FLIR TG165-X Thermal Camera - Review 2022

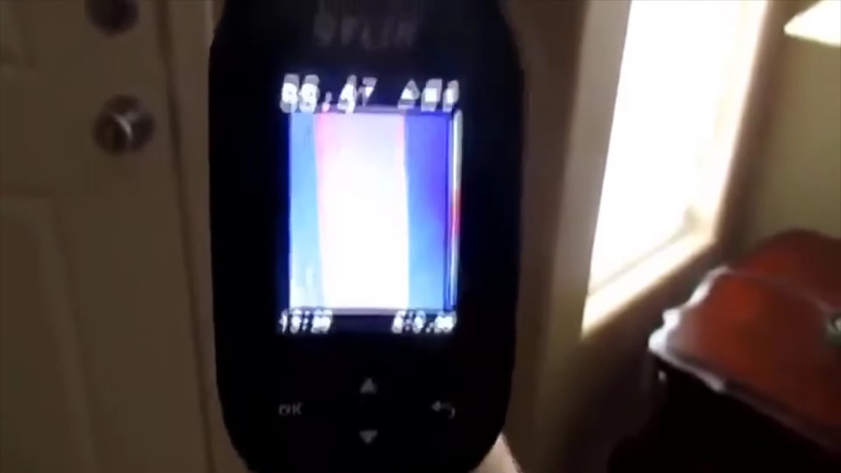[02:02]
I guess outside it's not hot that not that hot huh
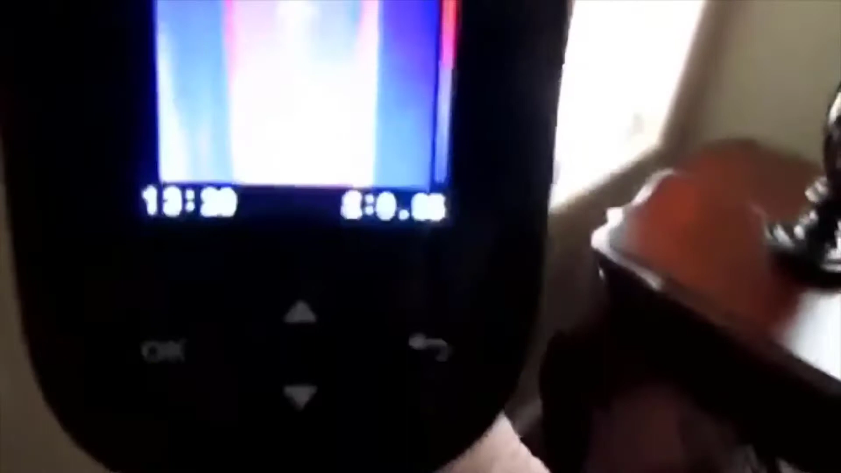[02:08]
so let's go find something that's hot
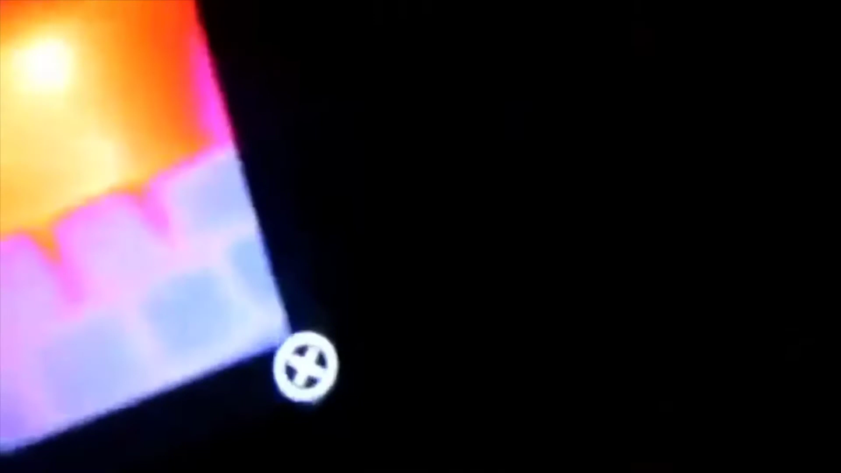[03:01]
so there it is it's quite cute it's quite cool
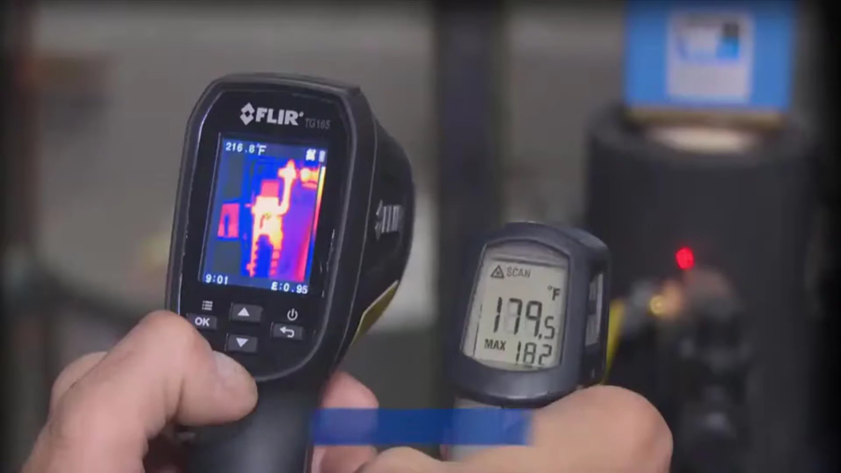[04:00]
showing you right where to aim to get reliable readings
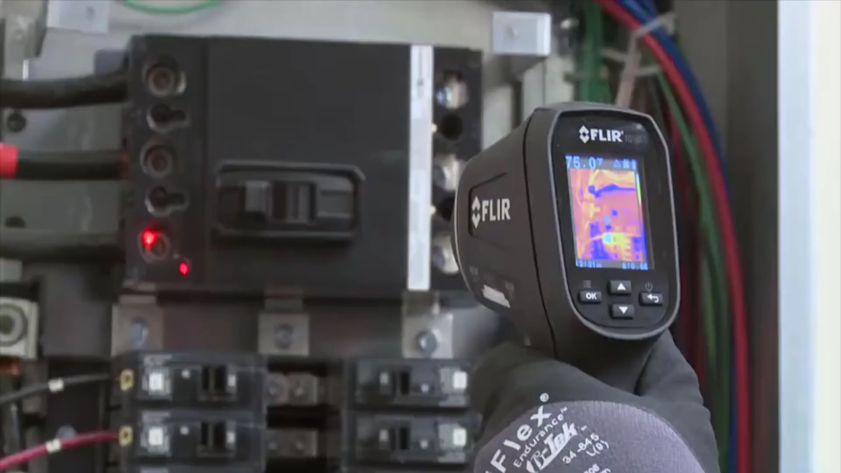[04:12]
up dual lasers to help you frame the target area
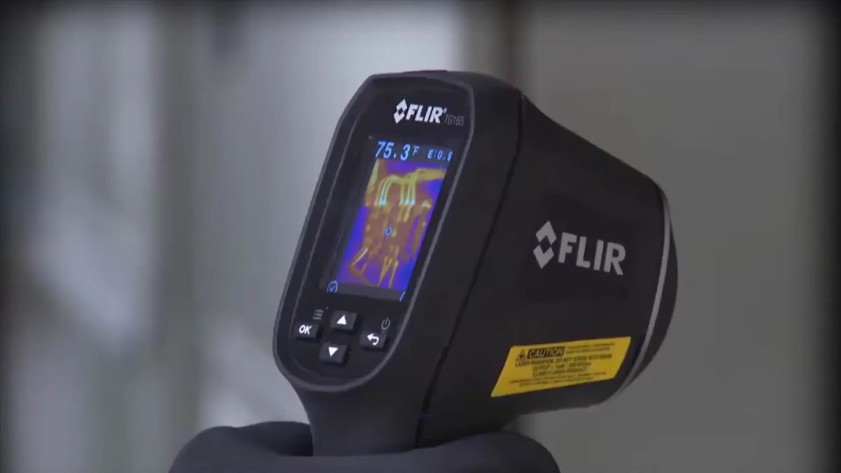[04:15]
On screen: spot 75.3°F
and lets you
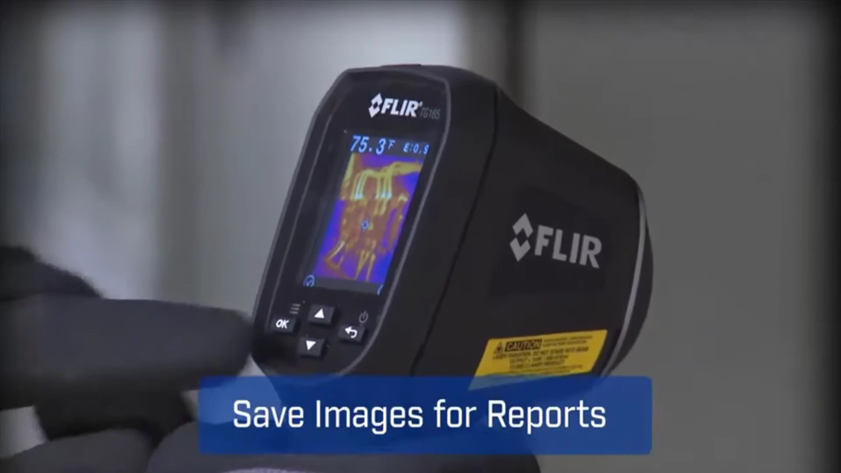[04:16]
On screen: spot 75.3°F
save images and temperatures to document evidence with a tool this easy you'll get more done and
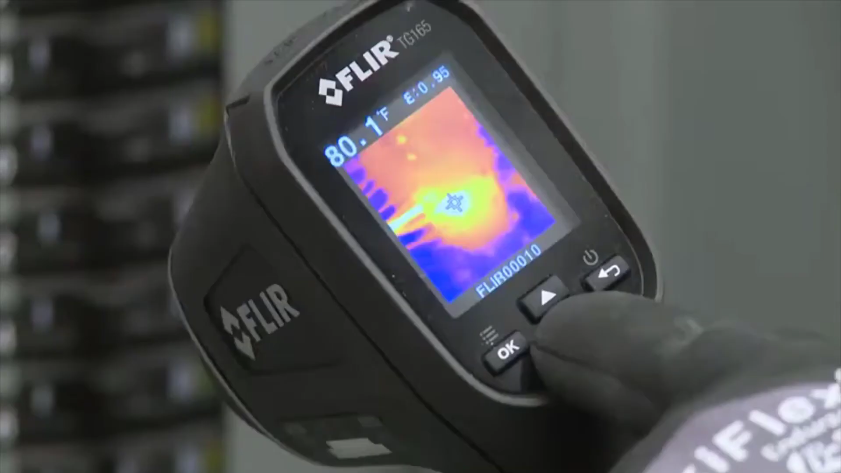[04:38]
On screen: spot 80.1°F
show customers where problems are immediately or download stored images and data and